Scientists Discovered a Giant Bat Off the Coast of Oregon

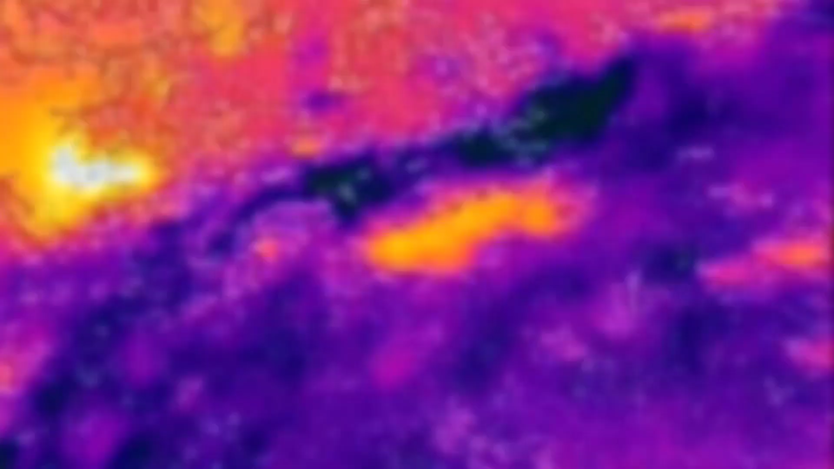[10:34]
Researchers are now experimenting with drone-mounted sonar and thermal imaging to track their movement above and below the waterline.